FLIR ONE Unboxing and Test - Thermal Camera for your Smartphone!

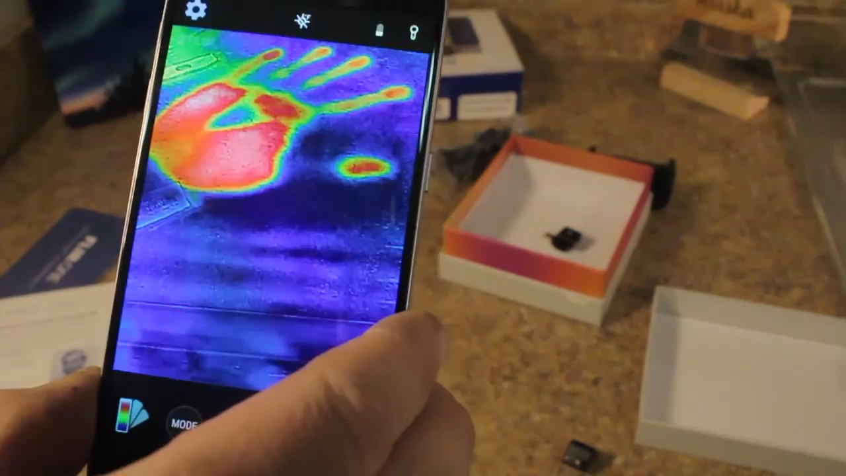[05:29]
oh dude that's awesome so i think in this app you can take a picture boom
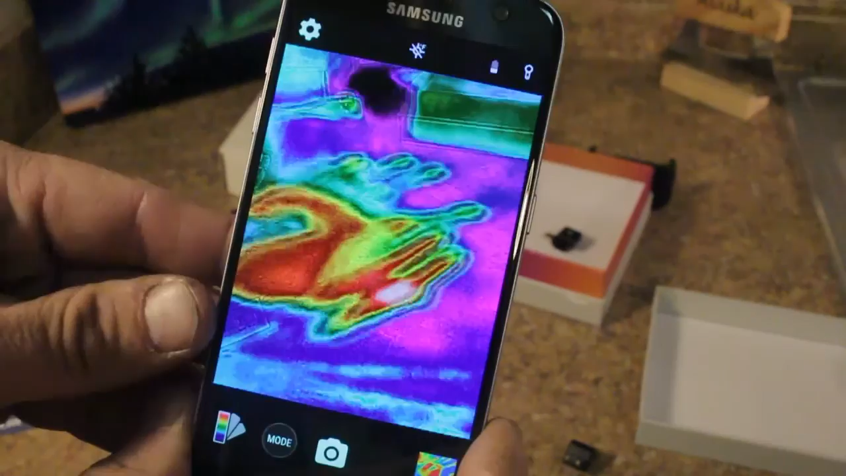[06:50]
let's get some video footage from this thing now here's video mode not sure if it picks up sound or not but
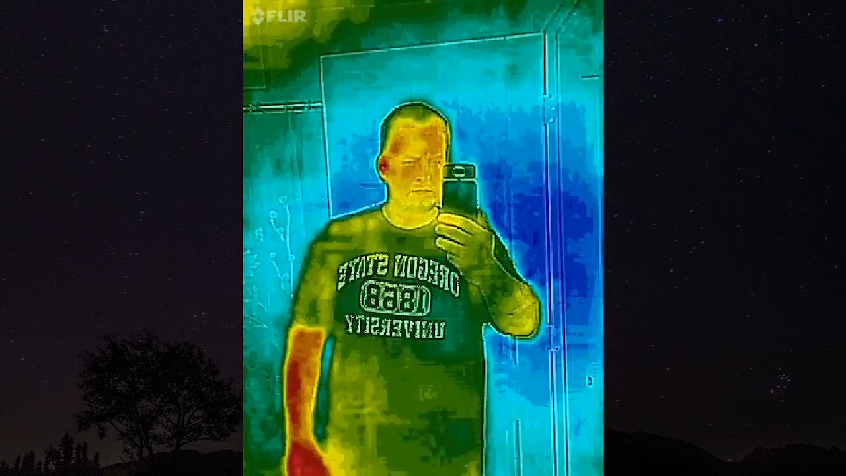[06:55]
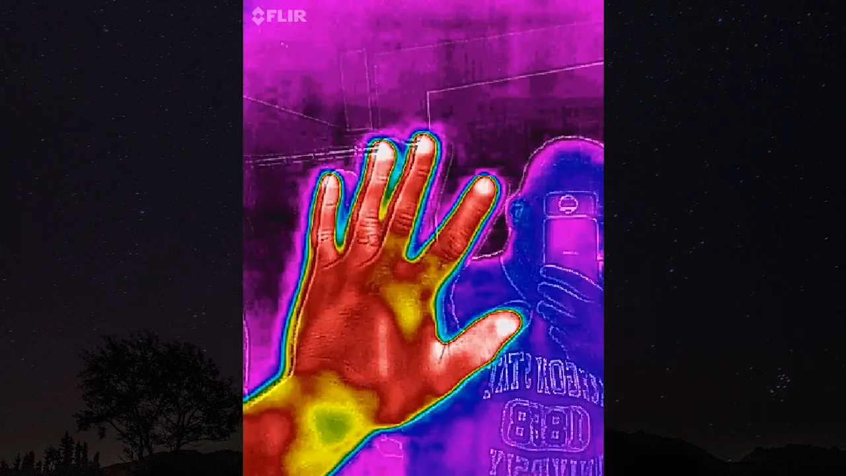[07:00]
put my hand on the mirror
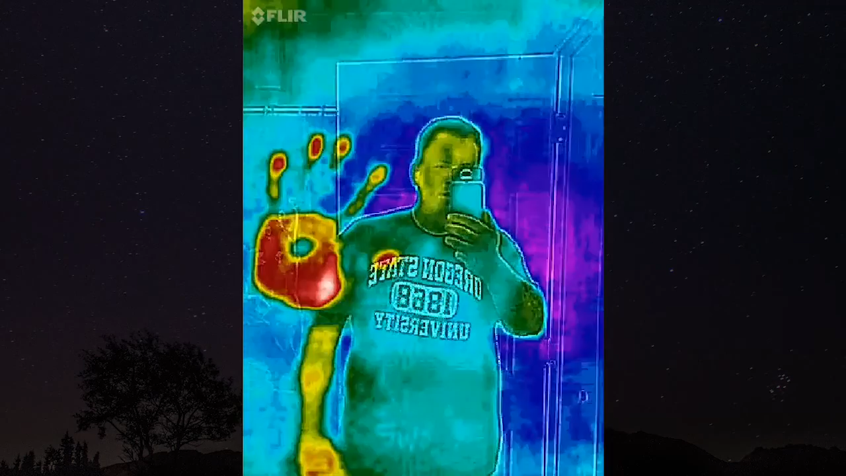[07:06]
all right so a cool feature is you can turn push the little temperature button and it gives you a reading
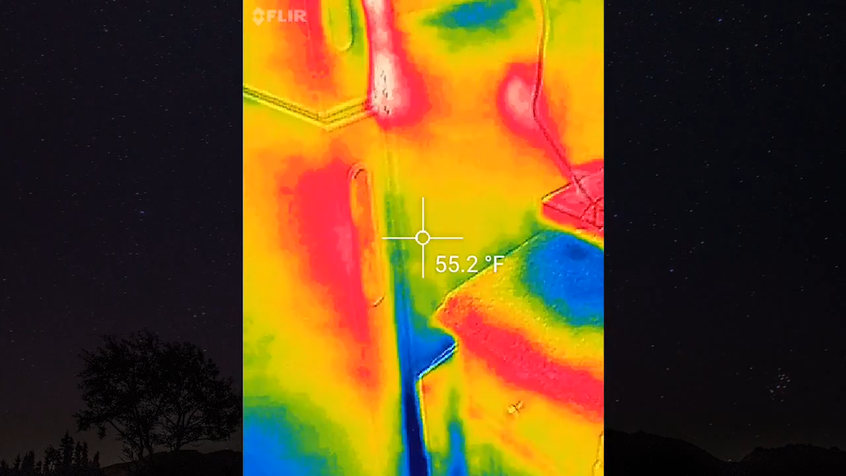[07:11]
On screen: spot 55.2°F
of the temperature this is the outside of my fridge it's 54 degrees go into my freezer
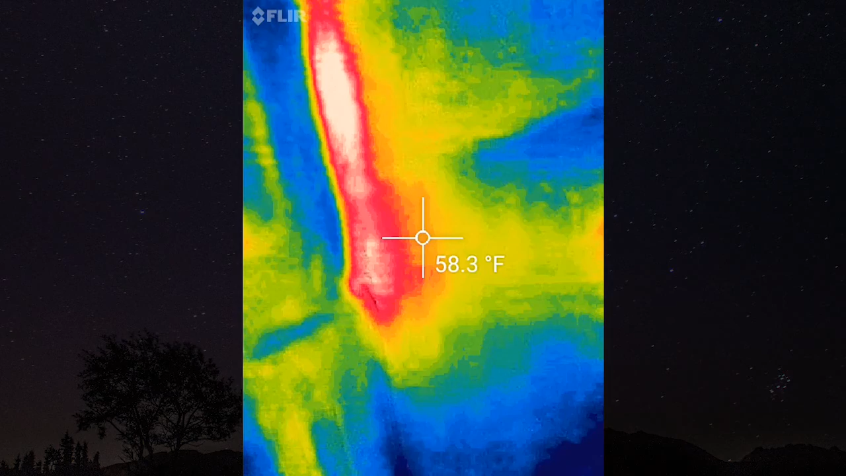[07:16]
On screen: spot 58.3°F
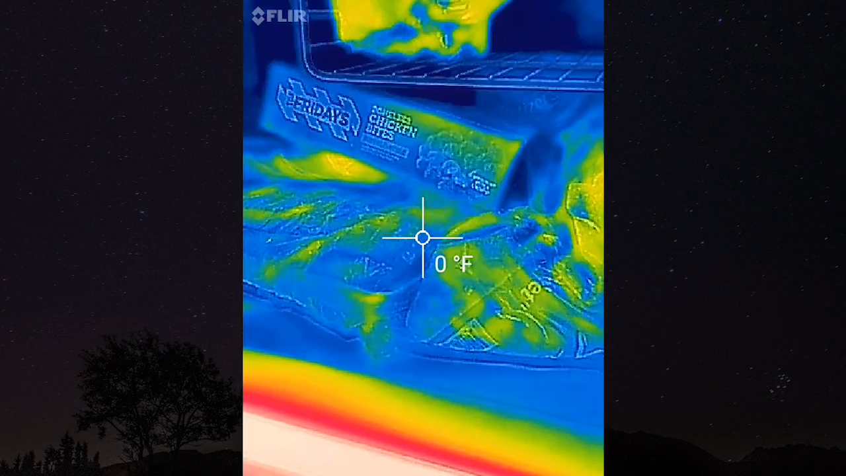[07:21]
On screen: spot 0°F
it's like anywhere from one to two degrees fahrenheit
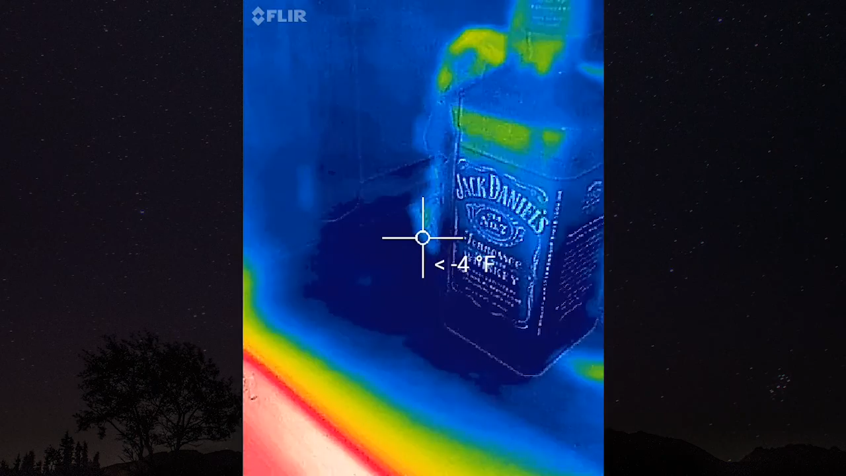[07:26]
negative four on old mister jack
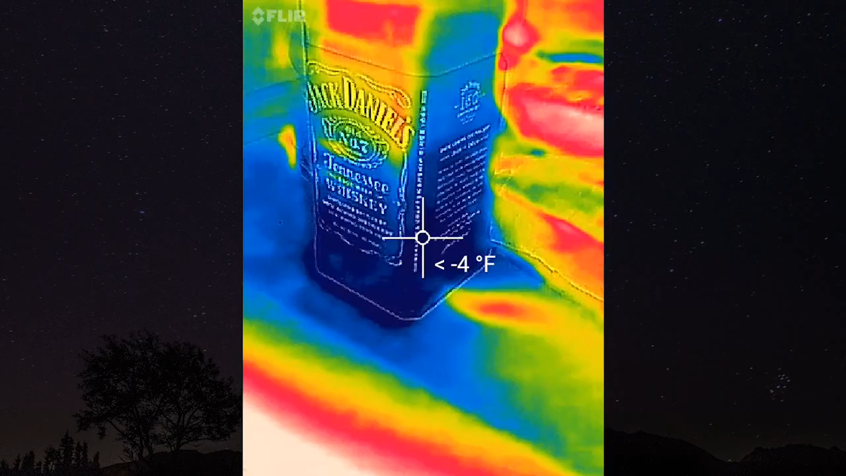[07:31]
another thing you can use it for is checking any heat loss or anything through a door this is my front door you
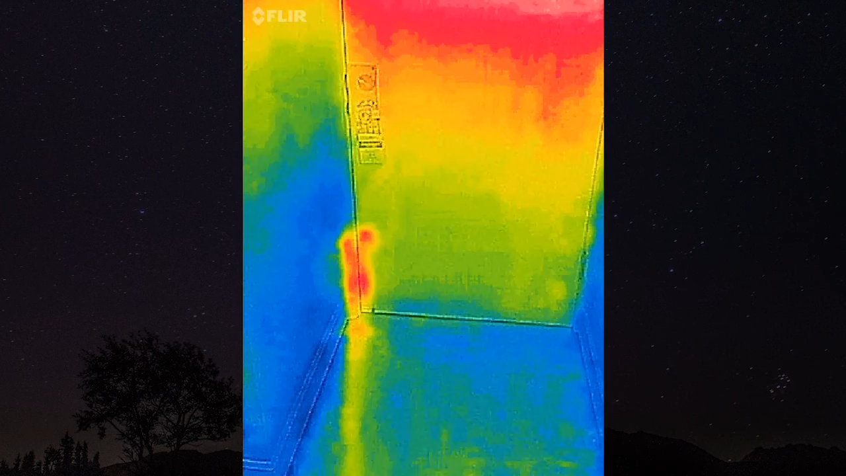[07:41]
can tell there's a little bit of heat at the corner there which means some of the heat from the outside is getting through right there let me get up a little closer here
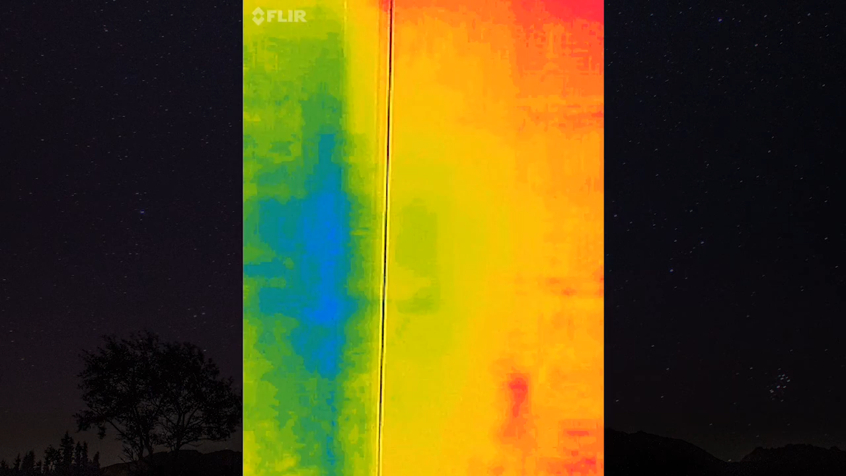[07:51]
all pretty good
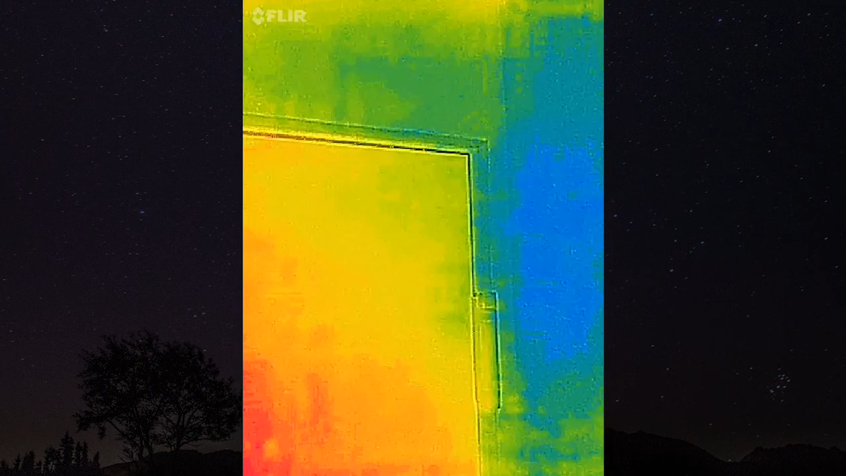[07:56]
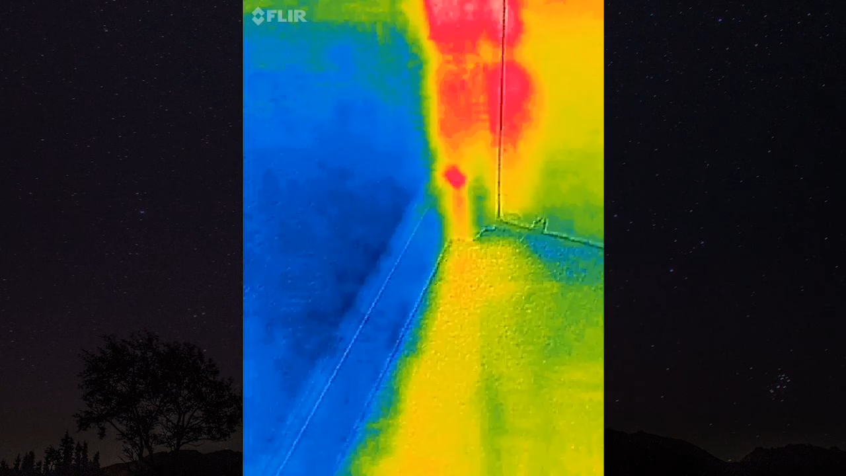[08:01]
yeah definitely some heat coming in right there
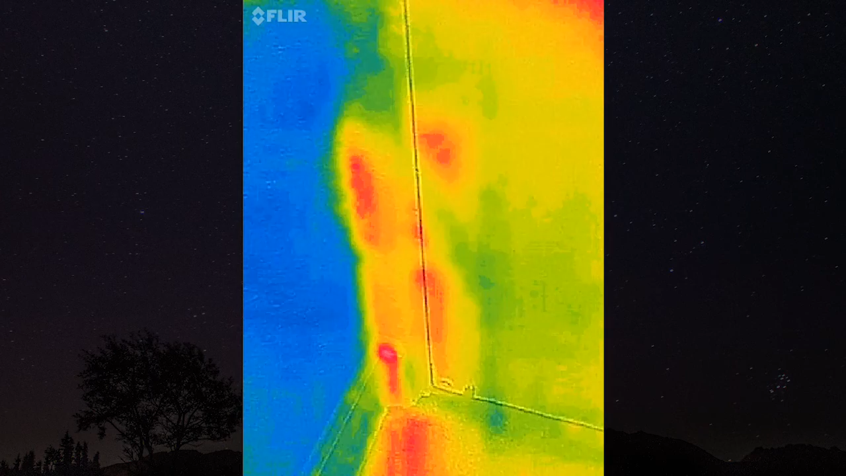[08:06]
all right i've got some hot water running
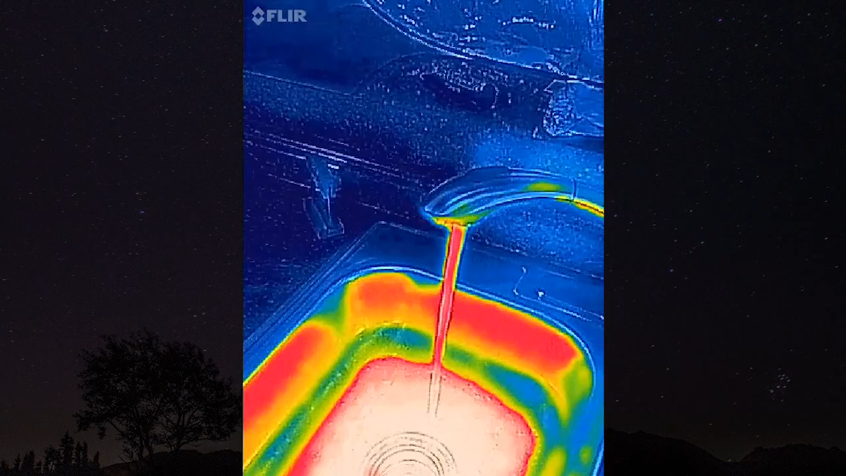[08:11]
let's switch to cold now boom wow